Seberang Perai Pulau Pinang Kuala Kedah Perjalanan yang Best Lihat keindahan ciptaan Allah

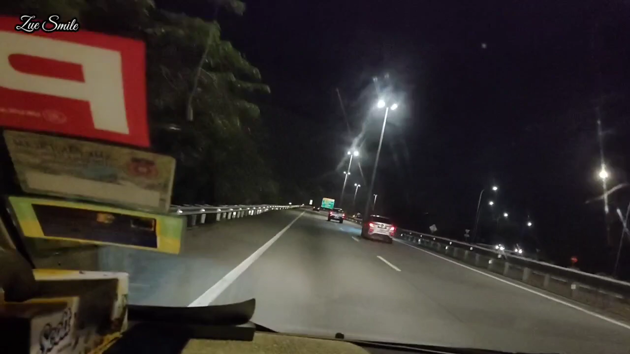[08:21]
Siapa nak makan, makan. Apau. Makan je lah ihang eh. Sepanah-panah sedap makan. Alur setah. Kuala Kedah. Kanga. 500m. Ambil left.
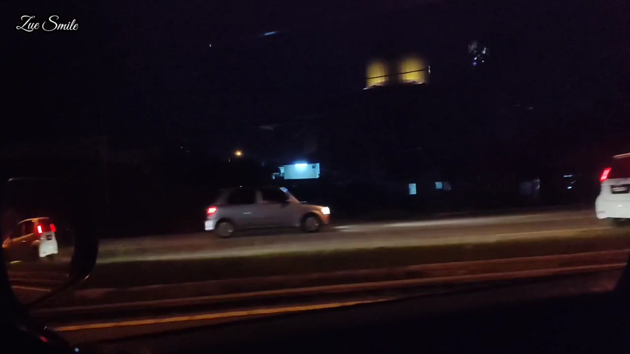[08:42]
Ini tak nampak apa-apa ni malam. Sebelah sini sawah padi esok. InsyaAllah, Zul ambil video.